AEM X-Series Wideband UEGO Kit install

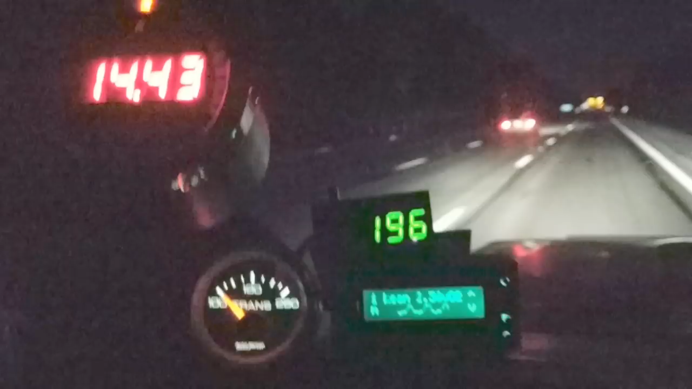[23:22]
All right, so we got them both running. I finally got the oxygen sensor going to closed loop mode so we can see the damn thing moving. I wonder if I can focus this.
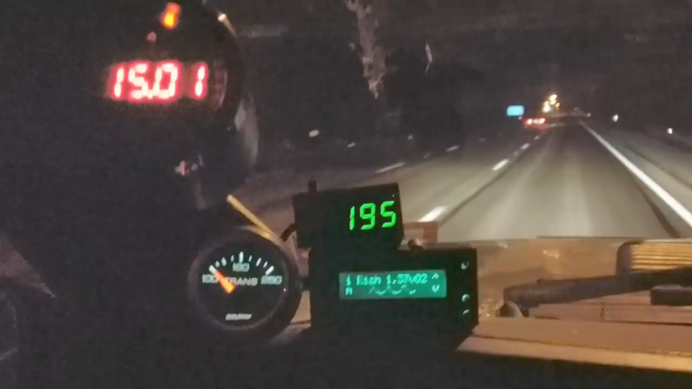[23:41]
The oxygen sensor on the REM is actually going high and low, and you can see all the wideband is changing with it. So if you notice, a large change in the narrow band is only a small change in the wideband. Very cool. Give a little gas.